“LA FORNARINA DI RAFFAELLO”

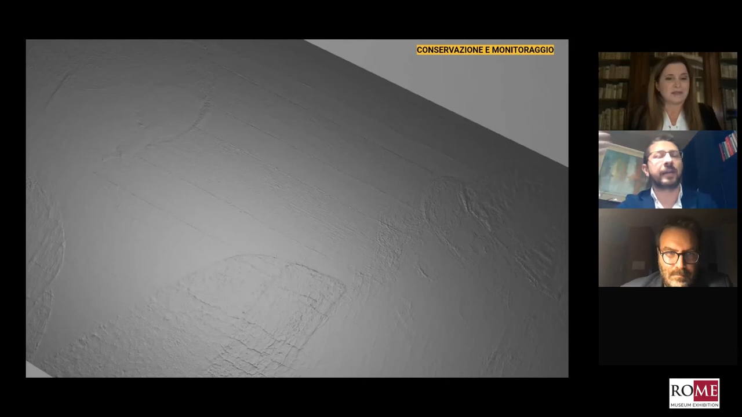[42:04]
qua si vede si vedono le linee di costruzione delle architetture sullo sfondo si vede il cretto quindi tutta l'increspatura che c'è sulla pittura i sollevamenti eh
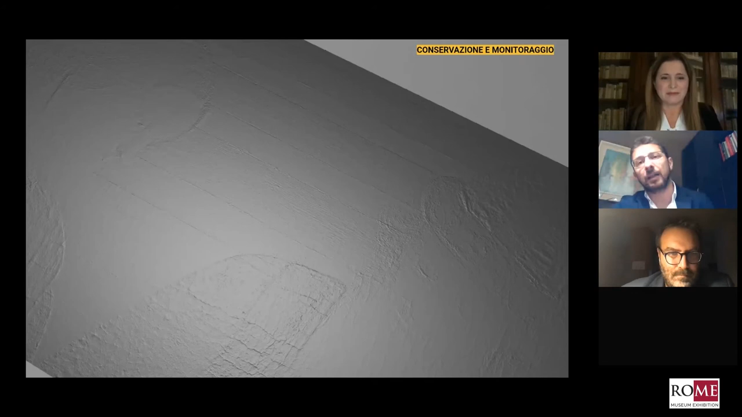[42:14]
la pittura di Raffaello cioè si riesce veramente a percepire tutta l'informazione che poi è anche l'informazione che ci serve per replicare l'opera e diciamo da questo da questo processo di acquisizione 2 più 3D è nata anche l'idea di sviluppare processi di monitoraggio quindi eh pensando di acquisire un'opera più volte nel tempo